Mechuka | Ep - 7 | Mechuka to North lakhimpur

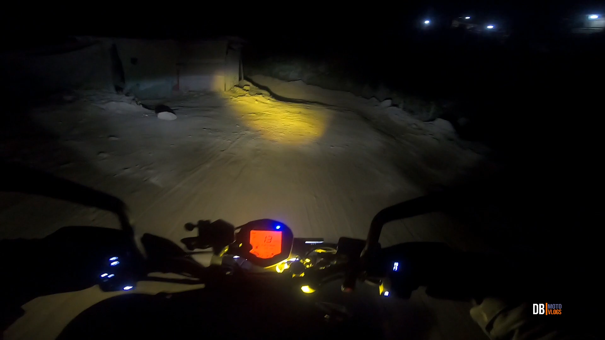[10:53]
5:45। दिस इज कॉल अरुणाचल प्रदेश। सो गाइस अभी हम लोग कहाँ है पता नहीं, रोड का कंडीशन बहुत ज़्यादा ख़राब है,
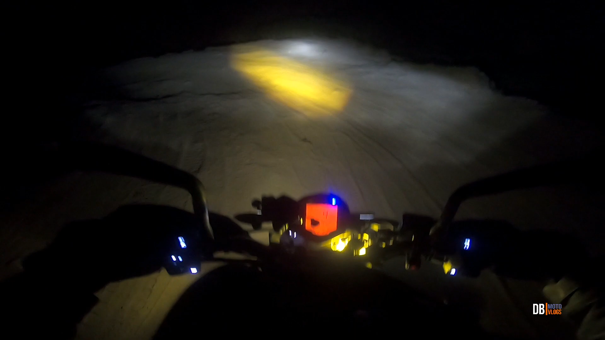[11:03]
बहुत ज़्यादा डेडली रोड है ये और रात का समय हो चुका है, कुछ भी इतना अच्छे से विजिबल नहीं है। बहुत ज़्यादा खतरनाक रोड है ये, बहुत बड़े बड़े खड्डे हैं यहाँ पे, मुझे पैर अपना उतार उतार के चलना पड़ रहा है।